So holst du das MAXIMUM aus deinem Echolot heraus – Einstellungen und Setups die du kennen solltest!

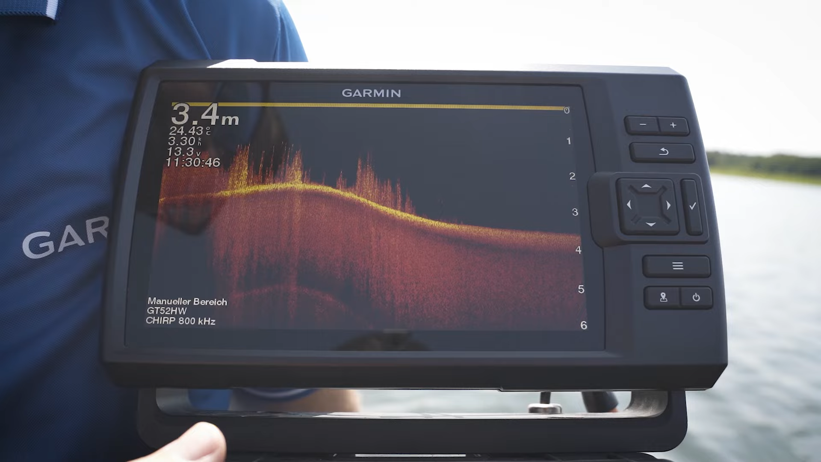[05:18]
On screen: depth 3.4 m
Wenn wir weiter switchen im Menü, haben wir unser Sideview.
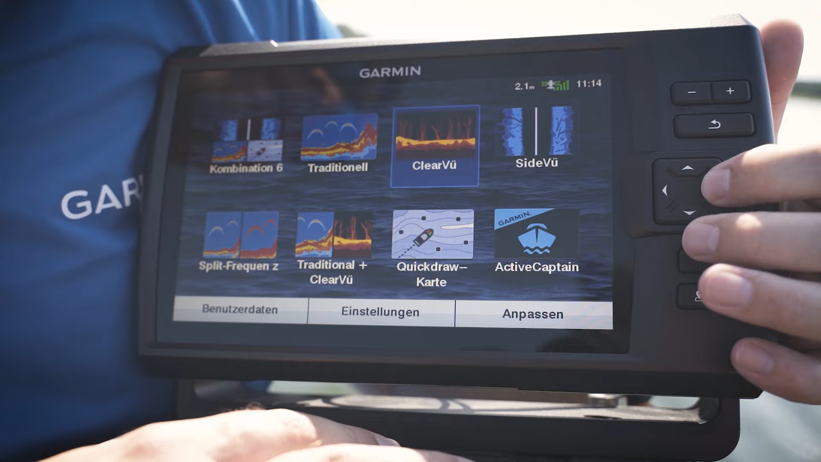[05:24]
Nochmal, unser Gerät ist ein Sideview-Modell SV. Hier haben wir die Sicht über den Grund. Auch wieder, wie wir gerade beim Clearview schon gesagt haben, fotorealistische Darstellung. Auch wieder zu vergleichen mit dem MRT. Ein sehr schmalen Geberkegel, Geberwinkel.
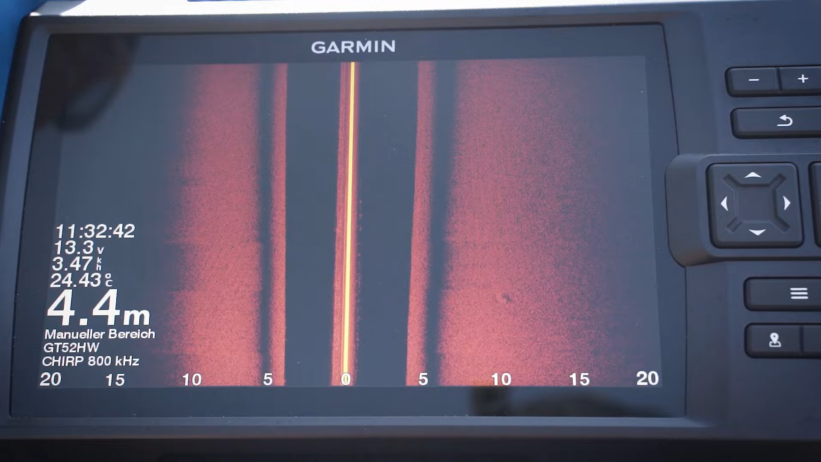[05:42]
On screen: depth 4.4 m, water 24.43°C
Kaum ein Grad breit,
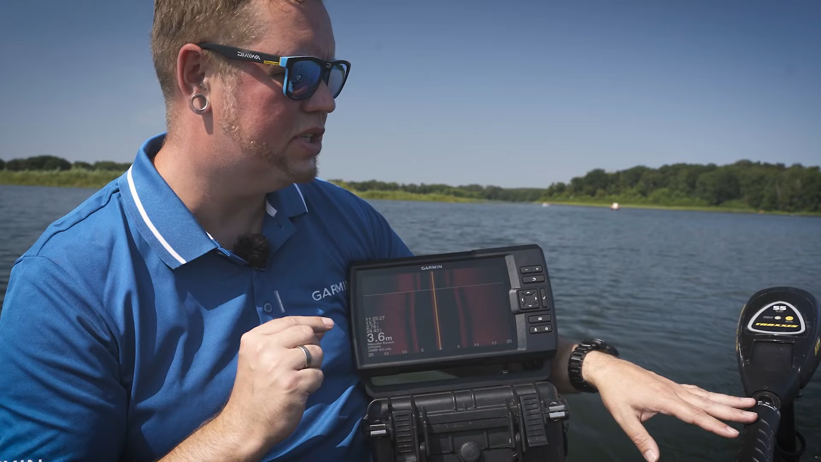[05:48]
der durchs Wasser schneidet und mit geradem Kurs sich dann zu einem vollständigen Bild aufbaut.
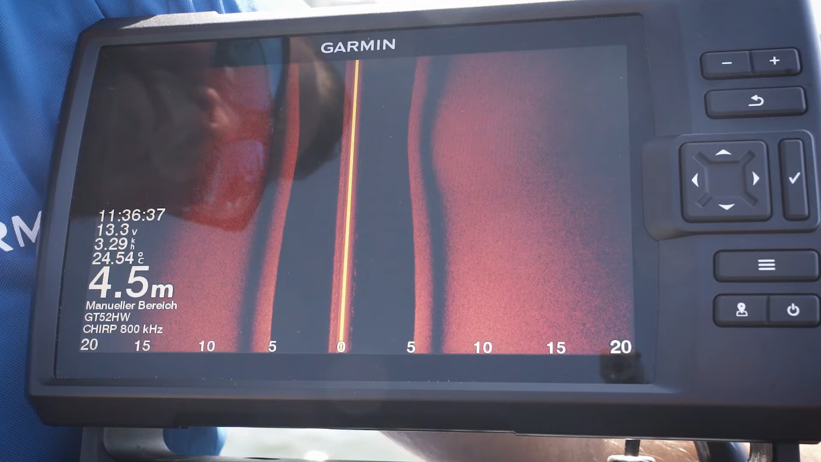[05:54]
On screen: depth 4.5 m, water 24.54°C
Bei dem Sideview ganz interessant, wir können sehr weit über Grund gucken. Wir können auch Fisch tatsächlich bis unter die Wasseroberfläche verfolgen.
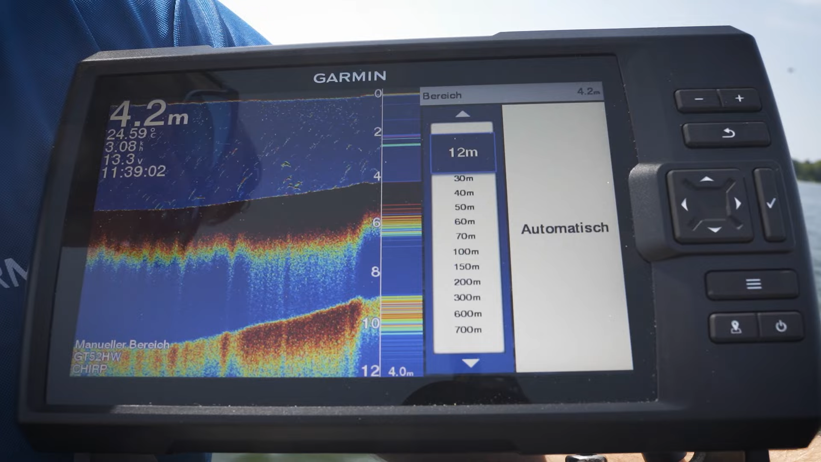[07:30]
On screen: depth 4.2 m
weichere Bodenflächen zu erkennen, Muschelbänke zu erkennen. Hier haben wir jetzt unser Gerät so eingestellt, dass wir sogar ein Doppel-Echo haben. Doppel-Echo bedeutet ja, dass wir einen sehr harten Boden haben. Das Signal wird doppelt reflektiert. Ist für mich immer perfekt. Und eine Karte. Warum die Karte? So kann ich sehen, wo war ich schon, wo will ich nochmal hin. Ich kann mir schnell einen Wegpunkt setzen. Ich kann nochmal meine Route zurückverfolgen. Gerade wenn ich was Interessantes entdeckt habe und nochmal genau feststellen möchte, was war es.
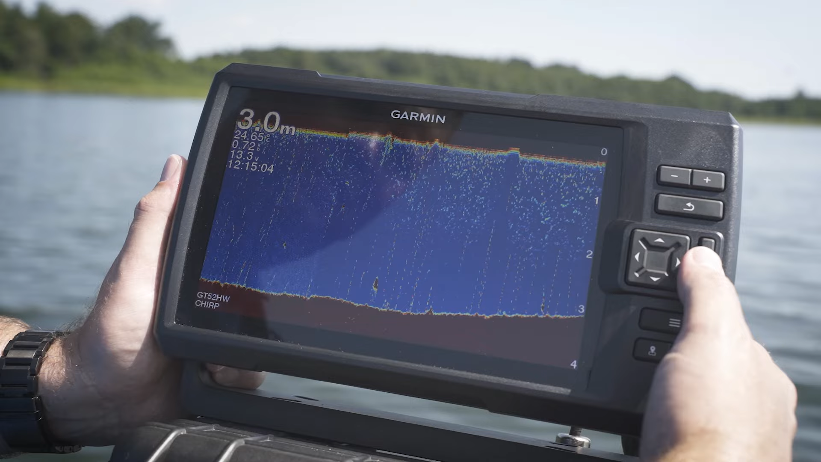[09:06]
On screen: depth 3.0 m
Könnte man in den manuellen Bereich wechseln. Warum sollte man das machen? Aus einem ganz einfachen Grund. Wenn wir den Bereich manuell anpassen,
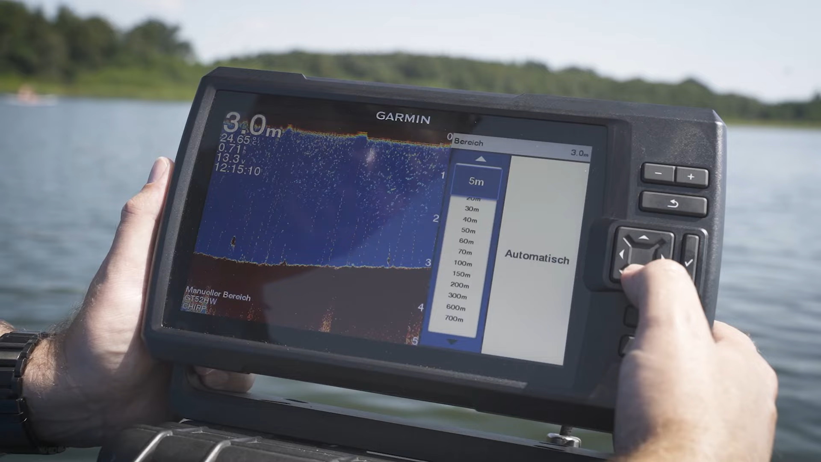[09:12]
On screen: depth 3.0 m
ich stelle hier gerne die doppelte Wassertiefe ein, können wir nochmal als zusätzlichen Indikator für den Boden ein Doppel-Echo nutzen. Je nachdem, wie hart der Gewässeruntergrund ist, entsteht ein Doppel-Echo unter der eigentlichen Bodenlinie.
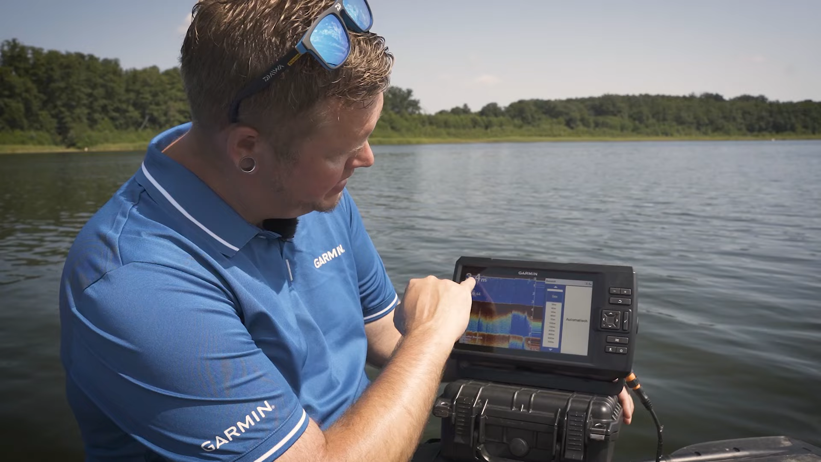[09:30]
Wir haben hier jetzt 3,40 Meter Massertiefe, wie wir hier sehen an unserer Skalierung. Und halt in doppelter Tiefe bildet sich genau ein Echolot nochmal ab, das sogenannte Doppel-Echo-Lot.
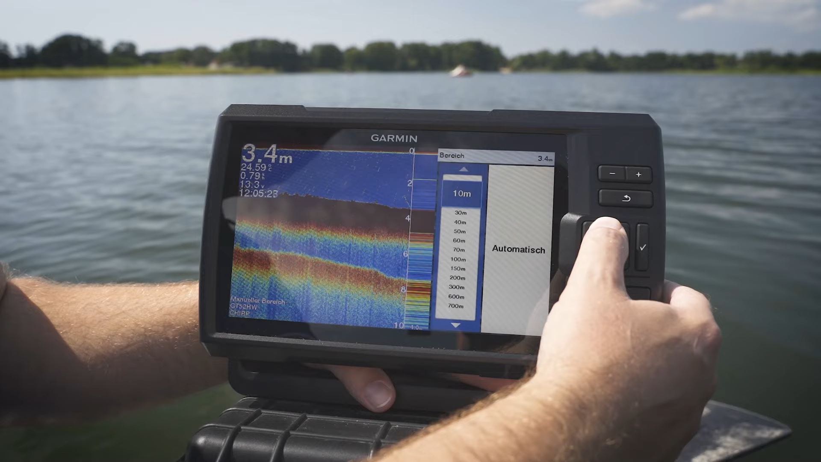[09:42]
On screen: depth 3.4 m
Hier wird einfach von einem harten Boden das Echo hin und her reflektiert, was bei der Spotsuche nochmal zusätzlich gut sein kann.
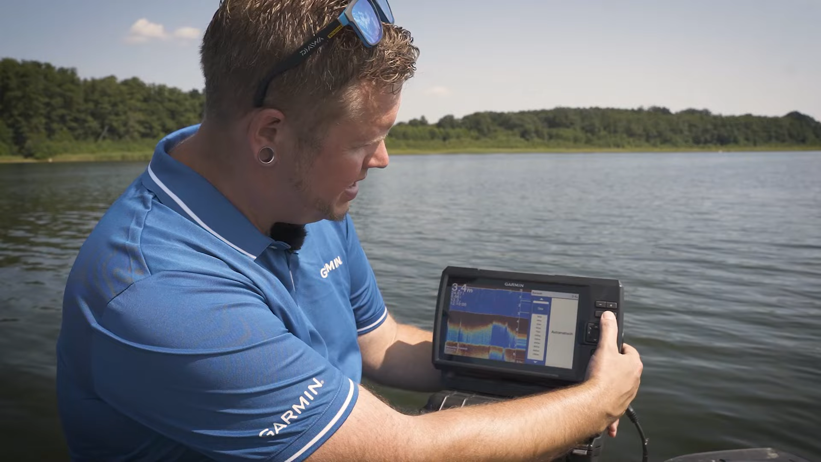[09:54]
Zu der Doppel-Echo-Lot-Geschichte sehen wir hier an der Seite der Darstellung nochmal unseren A-Bereich. Das ist eine zusätzliche Funktion, wenn ihr euer Gerät halt dazu nutzen wollt,
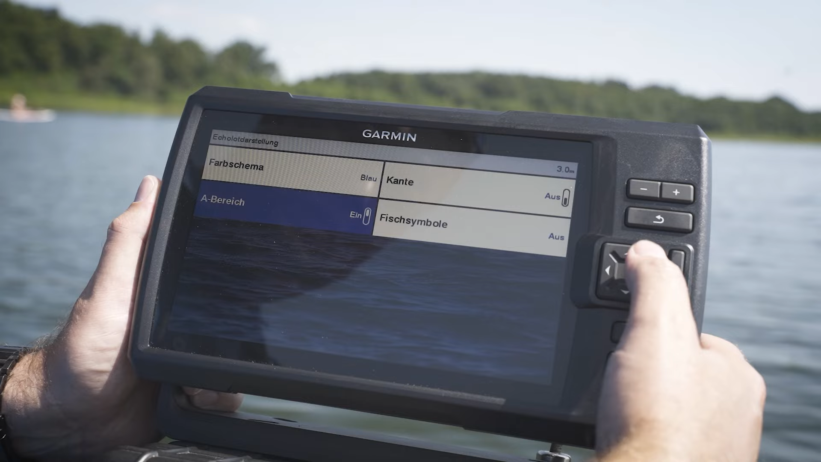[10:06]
Montagen auszubringen, eure Montagen abzulegen, Kanten gezielt zu finden.
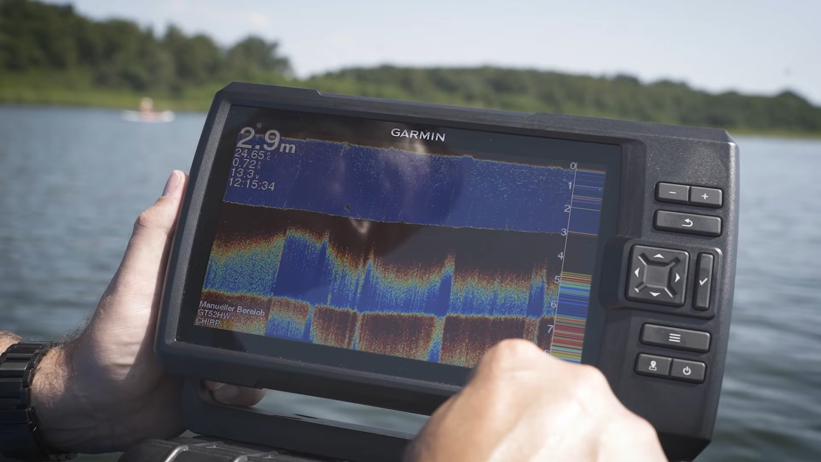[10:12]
On screen: depth 2.9 m
Das ist so eine Momentaufnahme, die wir ganz einfach über das Echolot-Menü in den Einstellungen der Darstellung A-Bereich aktivieren können. Weiter sehen wir hier auch noch den Menüpunkt Farbschema.